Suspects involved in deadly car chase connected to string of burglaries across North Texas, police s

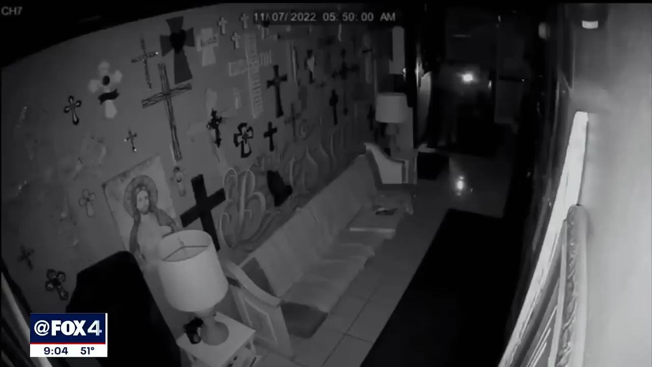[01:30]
Police say this burglary may be connected to a string of burglaries in at least a half-dozen North Texas cities, including Garland.